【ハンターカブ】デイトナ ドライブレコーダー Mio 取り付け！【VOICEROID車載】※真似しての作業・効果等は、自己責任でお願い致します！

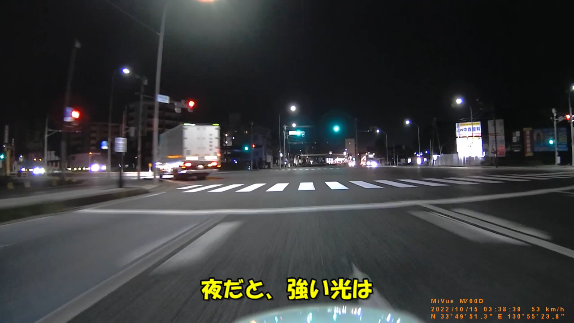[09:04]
夜だと強い光はぼやけていますね
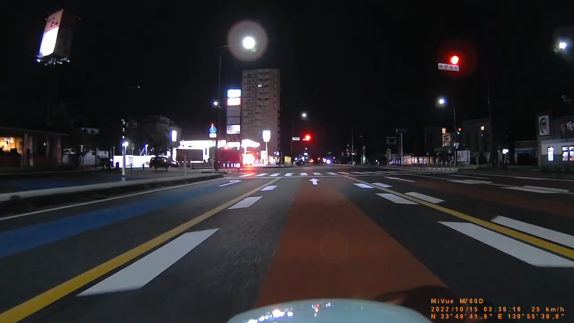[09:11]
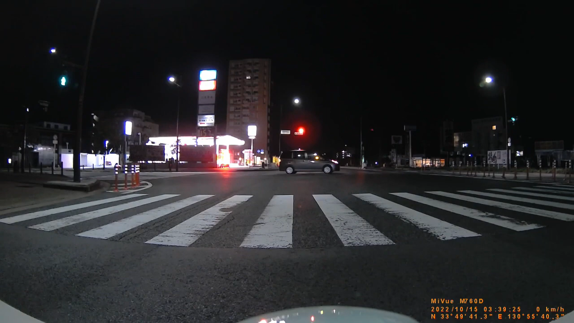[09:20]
光の加減によってナンバーが見えたり見えなかったりします
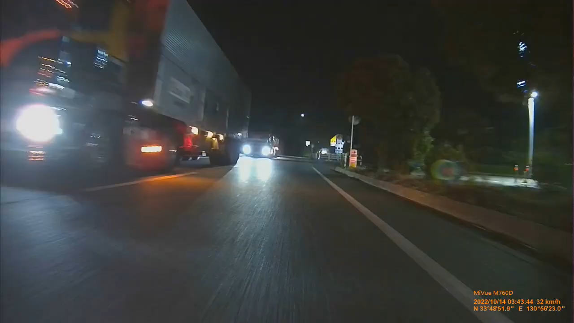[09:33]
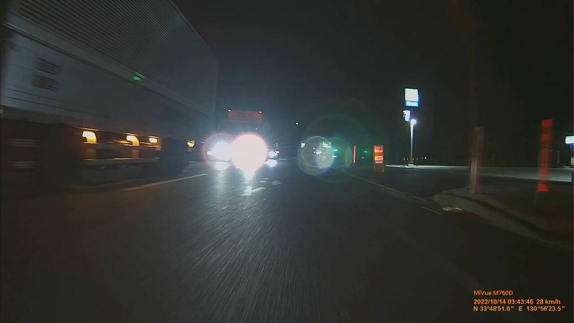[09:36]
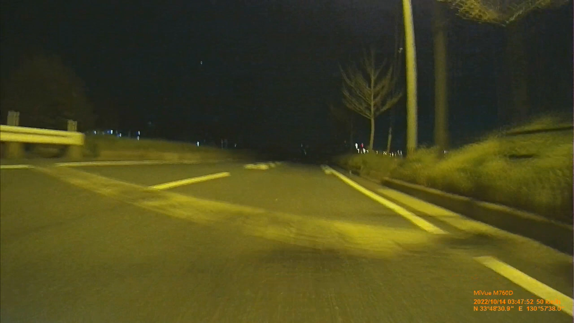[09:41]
外灯がないところは、ヘッドライトが照らす範囲は映りますねいかがだったでしょうか